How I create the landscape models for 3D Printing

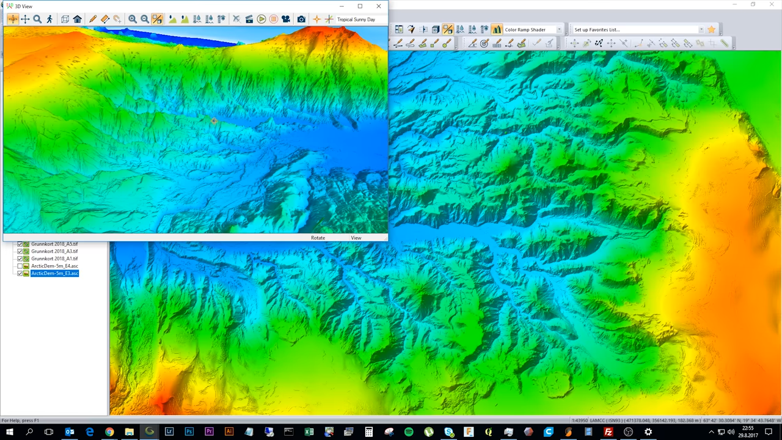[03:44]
And in this area I have a lot of mountain ridges and have the glaciers on this side and on this side. So I think this will be an interesting print. So I usually go about having a look at the terrain to see if it's interesting for printing. I can show you. I can see different types of coloring or shades in the program. But usually I have a look at it like this. But let's say that this is the area I'm going to select.
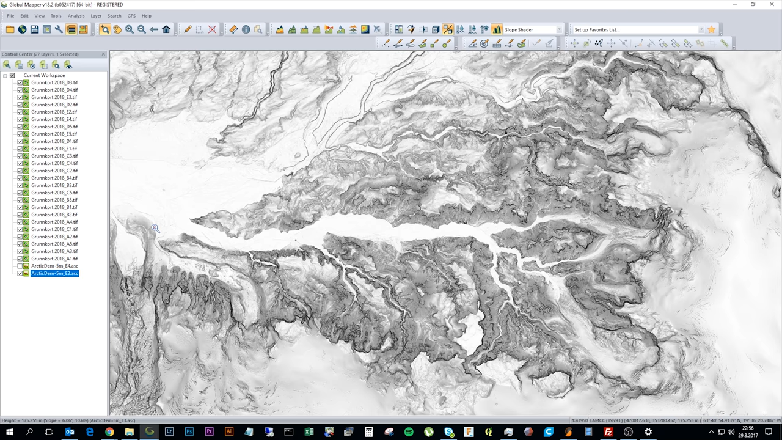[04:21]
So what I do now is simply export a portion of the file. The whole file is approximately three gigabytes in size. And it's just a small portion of Iceland.
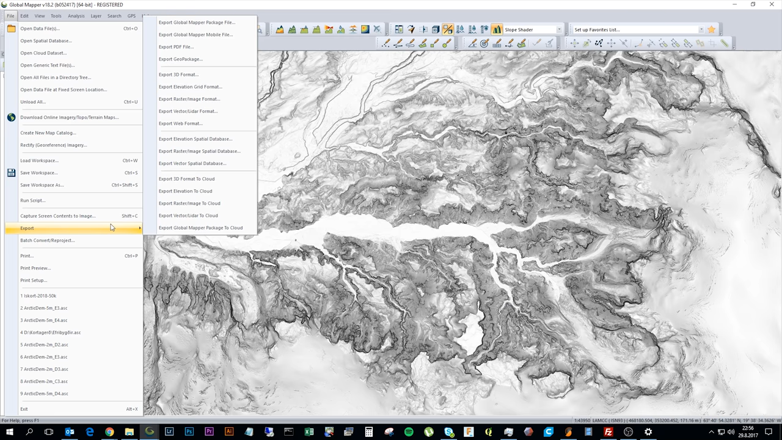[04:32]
But now I'm going to export as a STL file. And here I have an option to save the resolution. And also to create a binary STL file. So here I can select the export bounds. And I can draw a box.
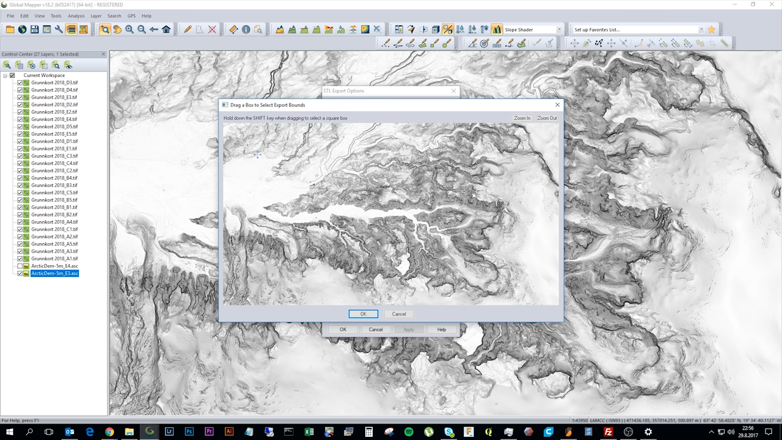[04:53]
Like so. This is the area I want to print out. So I have that. Sometimes if I have a big area I can't use five meter resolution. Sometimes I have to use maybe ten meter resolution. But if I have a small area I have also another model that is in two meter resolution. But for this area five meter resolution is fine.
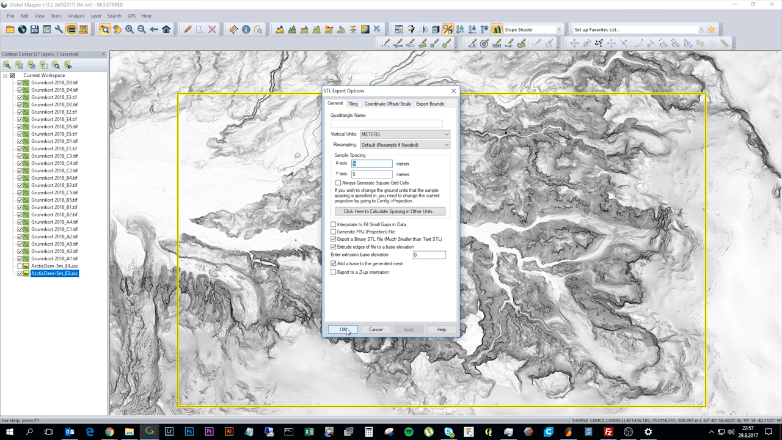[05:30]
So now I can export this as a STL file and open it up in Slesser.
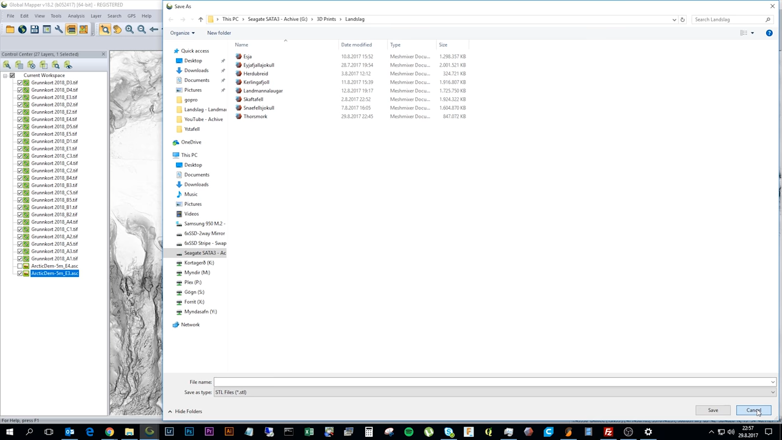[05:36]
So I already saved this.
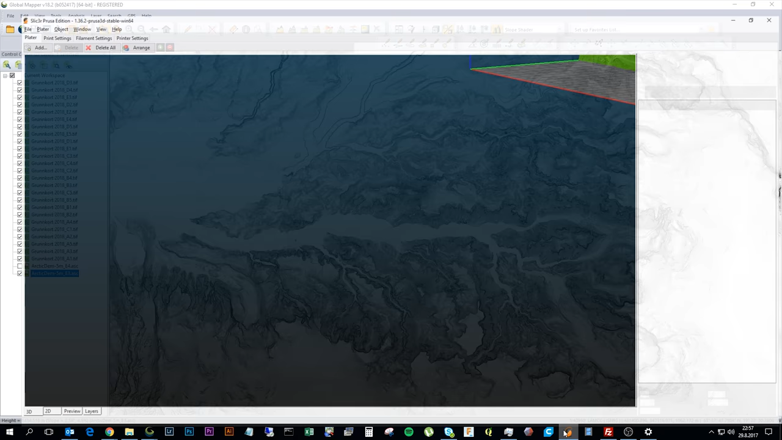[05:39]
If I go back to Slesser. I'm going to delete this and add the model again.